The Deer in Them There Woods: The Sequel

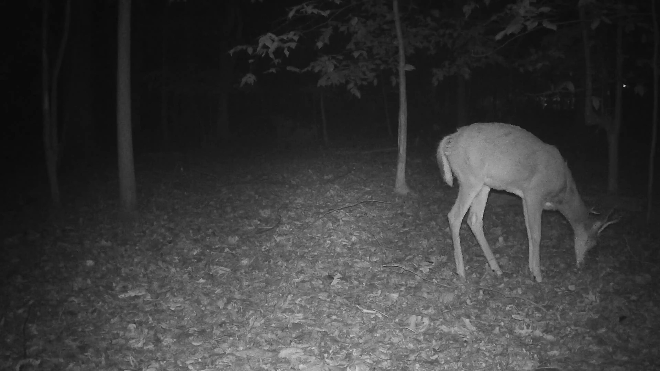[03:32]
It's around 8 30 at night and this deer has worked hard all day and decided to go to bed early. He found himself a nice comfortable spot in a secluded section of the woods, but before he could even get five minutes of shut eye, two crazy raccoons showed up. Somebody called pest control because the raccoons in them there woods are out of control.